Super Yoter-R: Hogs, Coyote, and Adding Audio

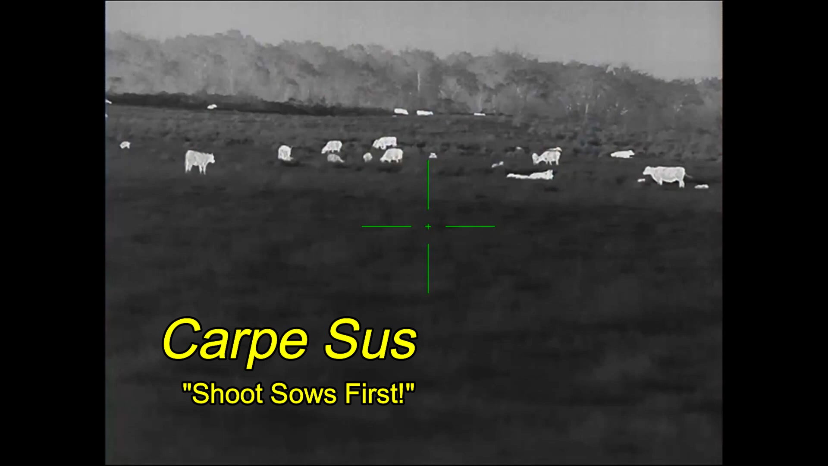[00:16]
Carpesus, when hunting up in North Texas, was still using the Bering Optics Super Yoter-R on my 6.5 Grendel.
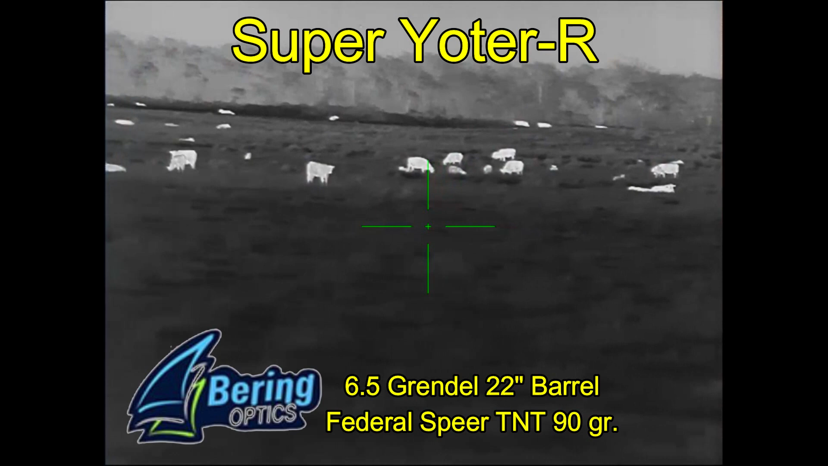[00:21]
And following my buddy Dave's rule of studying cattle long enough, if you look at them long enough, you're bound to see a hog in there somewhere, and sure enough, there is a hog. And I swear sometimes these hogs just seem to materialize.
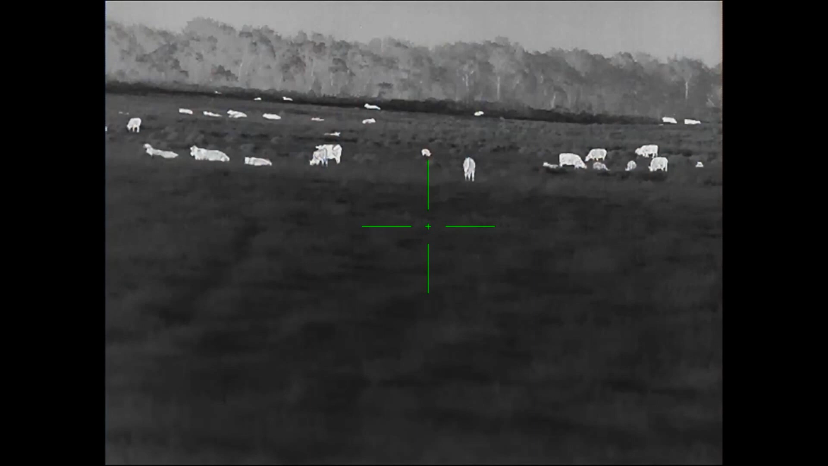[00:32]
I'd been looking at this group for about 20 minutes, and the hog appeared in the middle somehow.
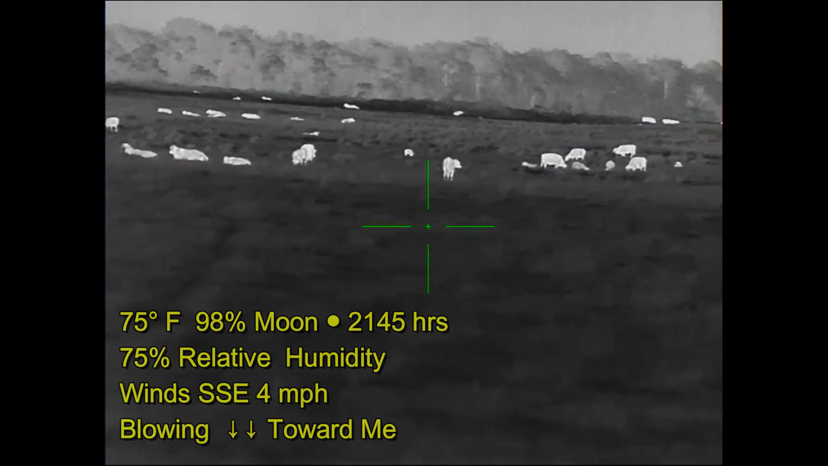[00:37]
So wind is in my favor, and I'm going to be making a straight-on approach towards the hog.
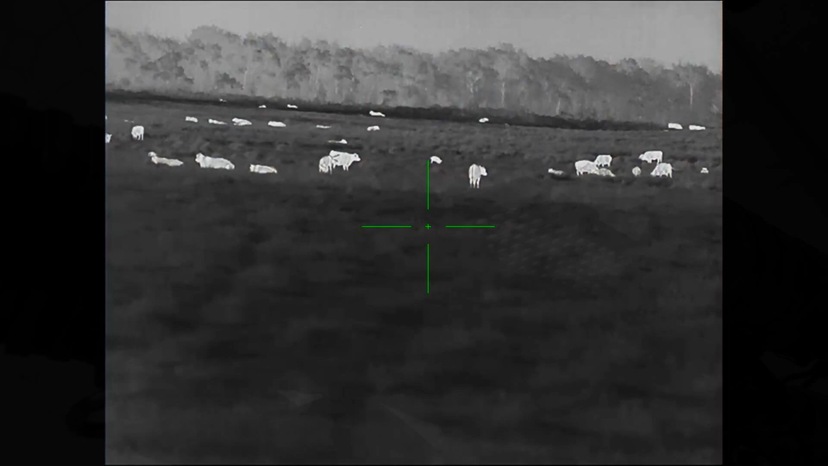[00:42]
Now, the Super Yoter-R does not record audio, so I picked up a small USB voice recorder to see how it will do for recording audio for the hunt.
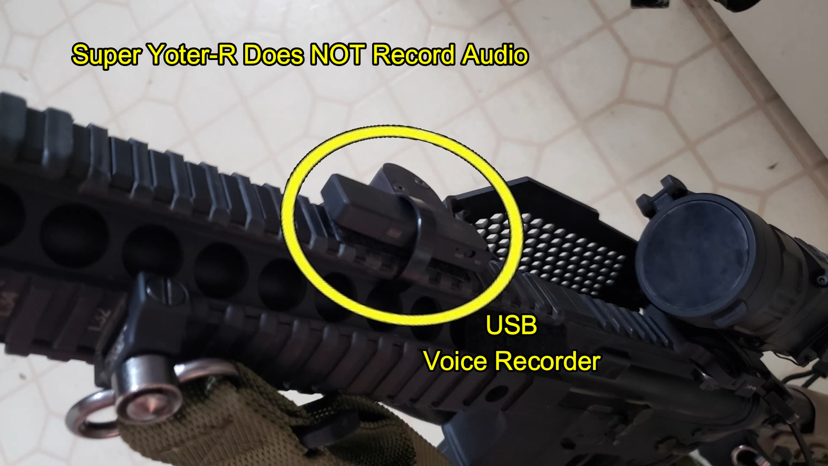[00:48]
As it turns out, it's going to fail, and I'm going to have to go back to using my mini spy camera in order to get audio.
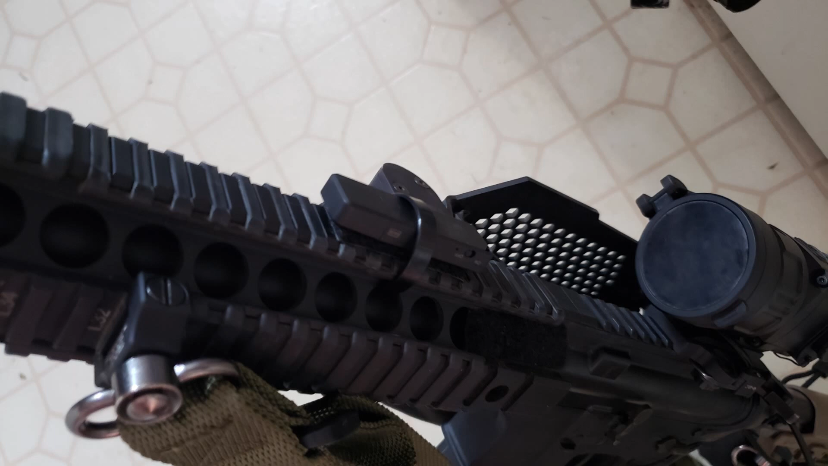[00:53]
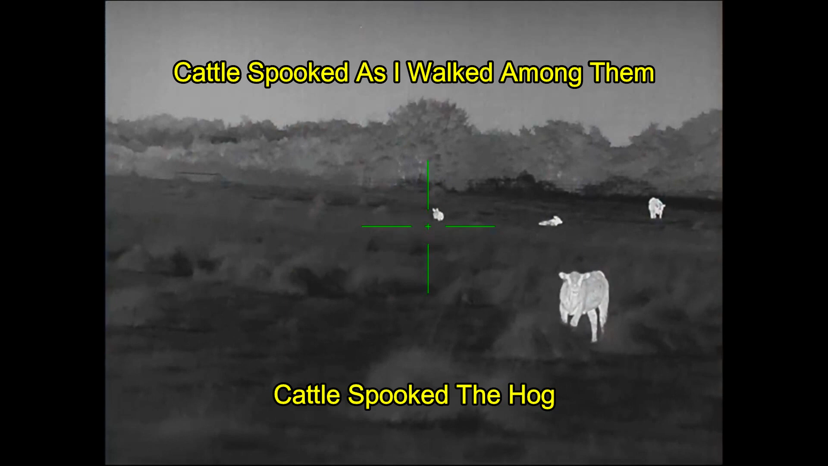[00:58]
That's not going to matter so much on this first approach, because as I walked through the cattle spooked.
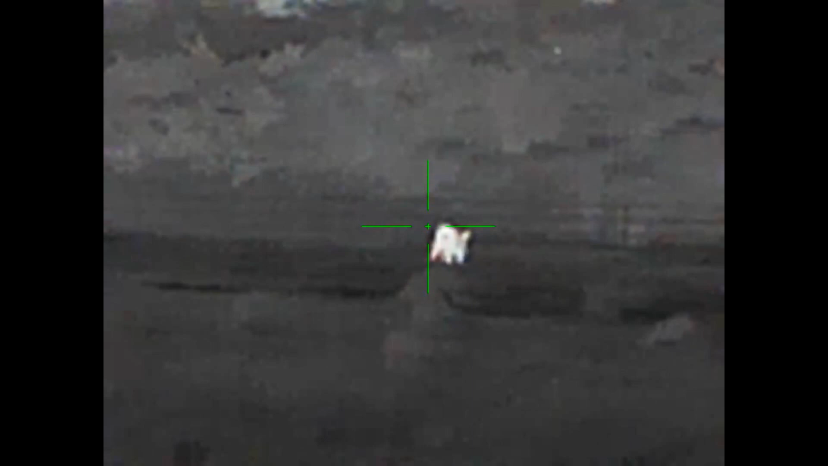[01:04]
The cattle spooked the hog, and the hog took off running, and I never took a shot at it.
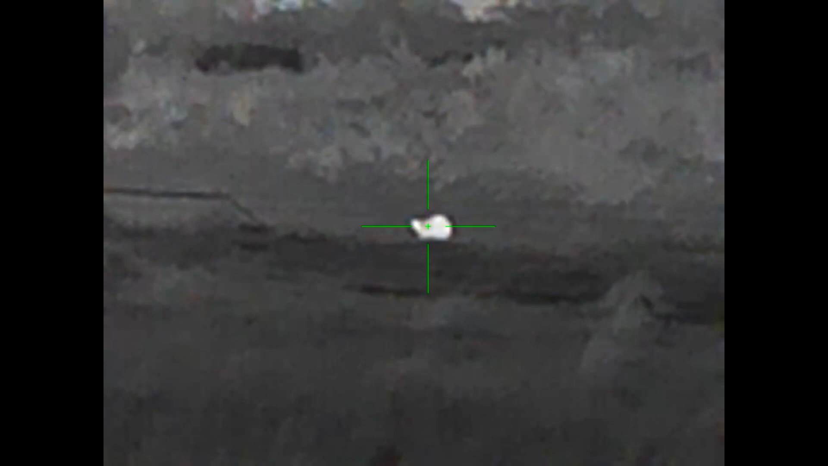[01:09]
And here, you're going to see it disappear behind the ridge.
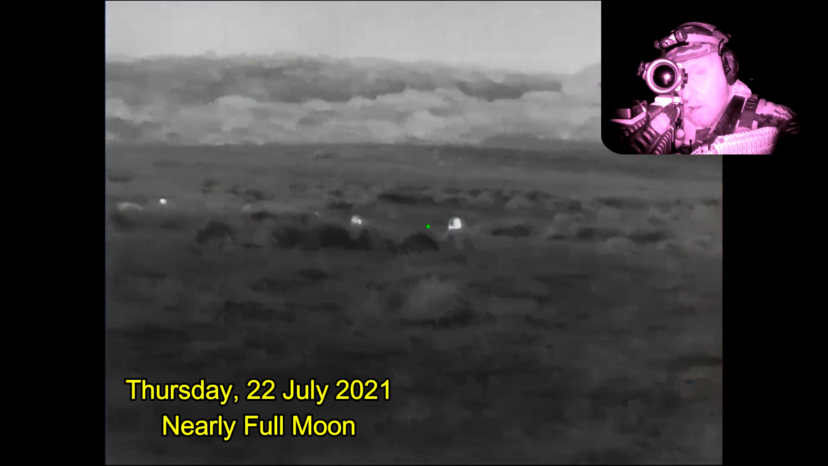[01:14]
Alright, we are up and running.
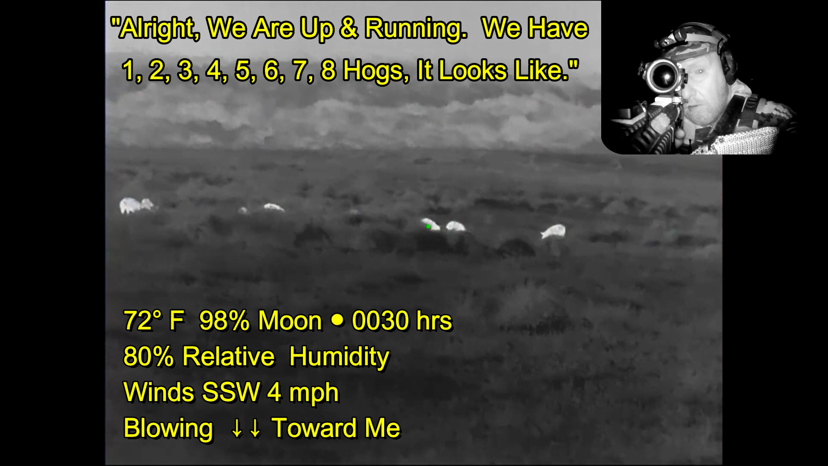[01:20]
We have 1, 2, 3, 4, 5, 6, 7, 8 hogs, it looks like.
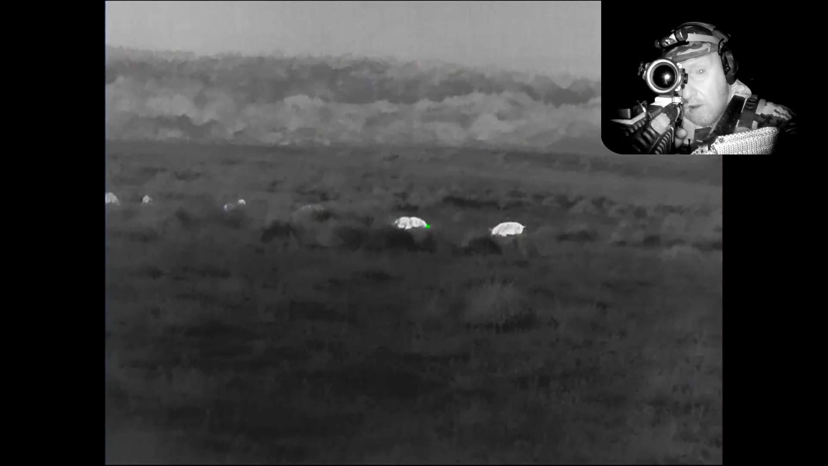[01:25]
I'm going to try to get a little closer.
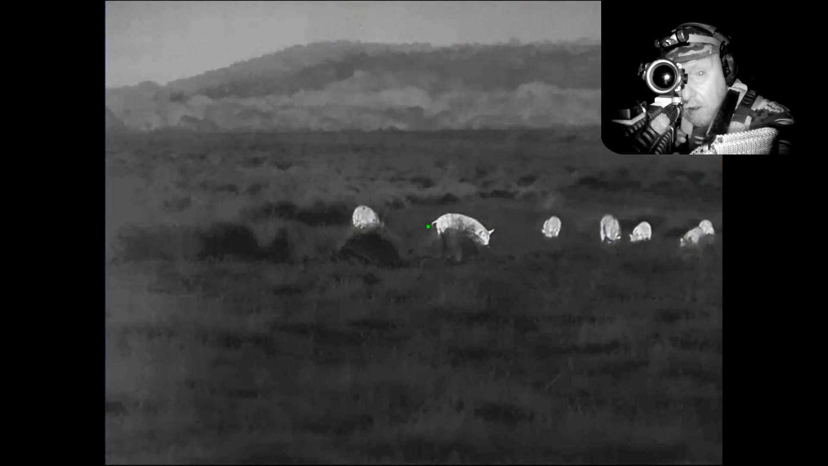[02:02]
The reason why I haven't started shooting yet, despite having multiple opportunities, is that I'm trying to identify any sows in the group, and I'm not having much luck.
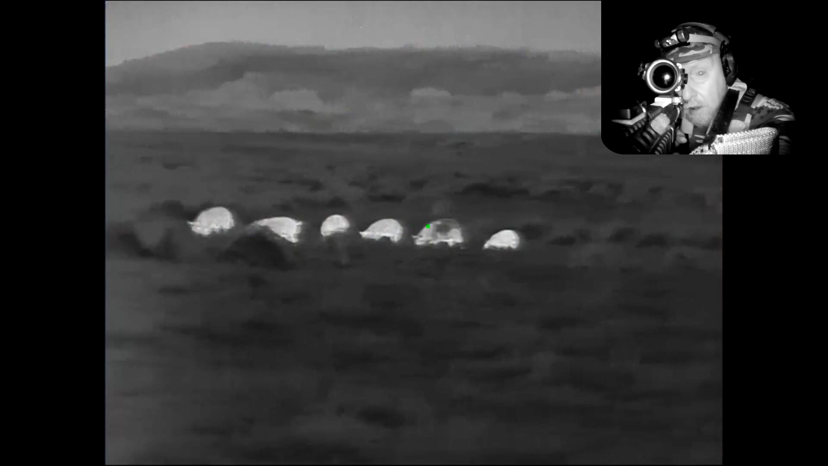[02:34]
So at this point, I'm just thinking this is a bachelor group, and I can pick any target I want.
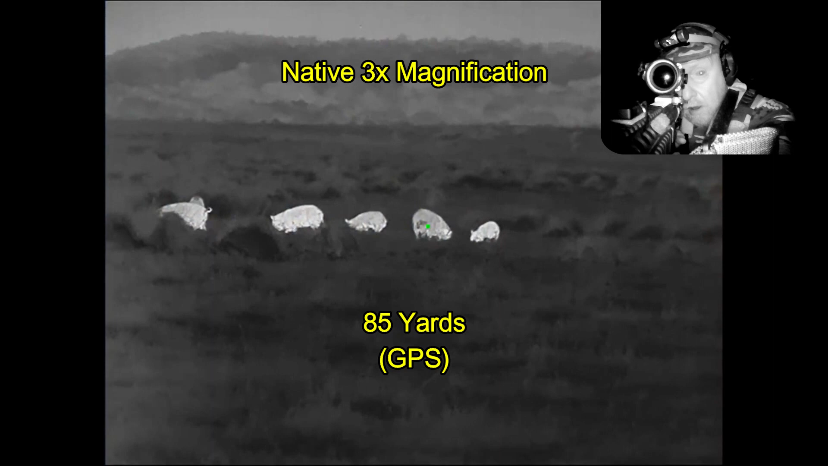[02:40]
Now the hogs are going to end up running in front of the neighbor's house. Those are actually some nice people. I hunt their property, so I'm not going to be shooting that direction.
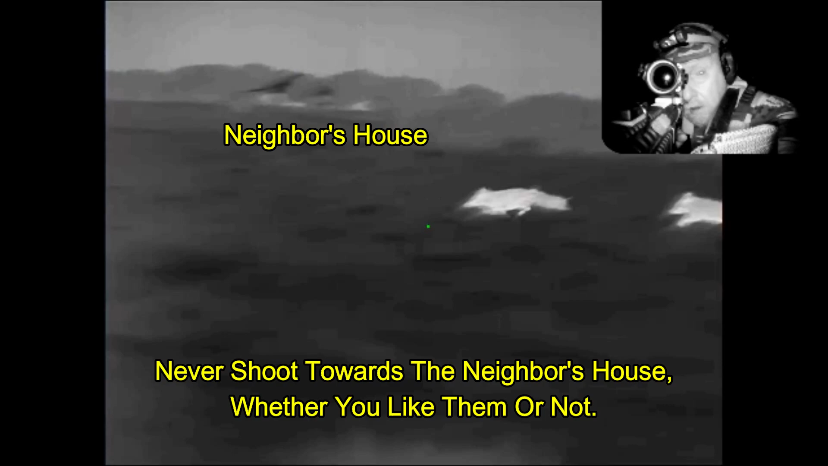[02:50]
And they're going to continue off and cut back towards the house again, and so that effectively ended my hunt. Brass Catcher by Tactical Brass Recovery.
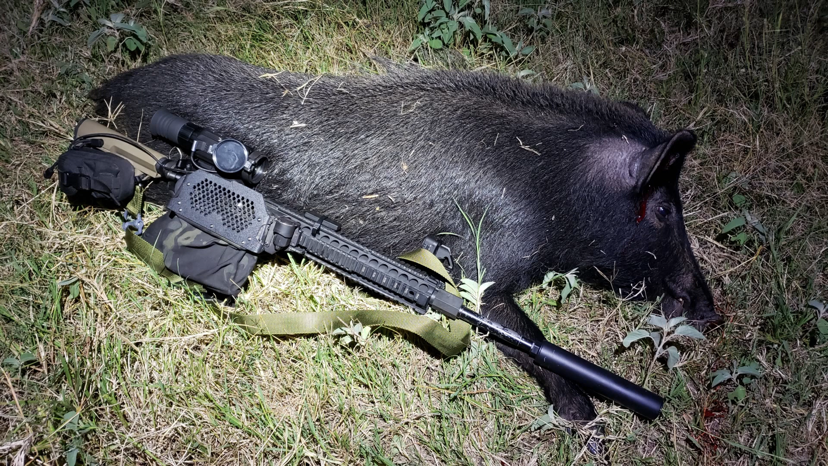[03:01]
The one boar down turned out to be a 170-pounder. And that was my last hog of the night. Friday night, full moon. I don't like full moons.
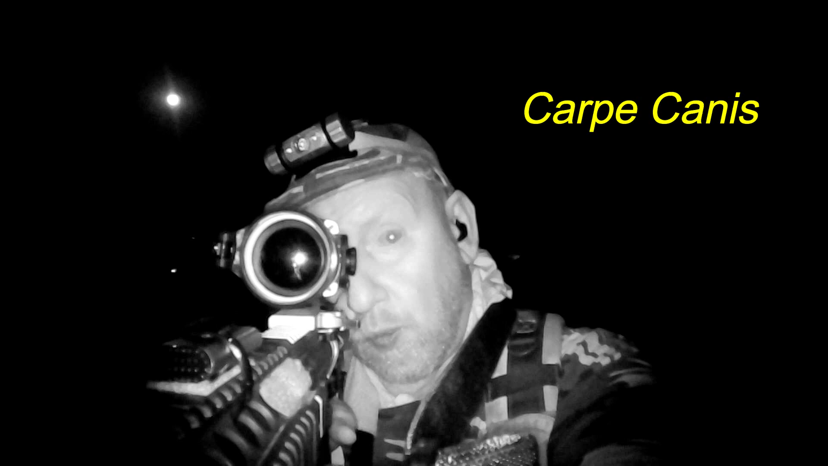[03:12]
Carpe Canis, I've got a coyote out in the pasture, and as you can see, I am backlit by a very full moon.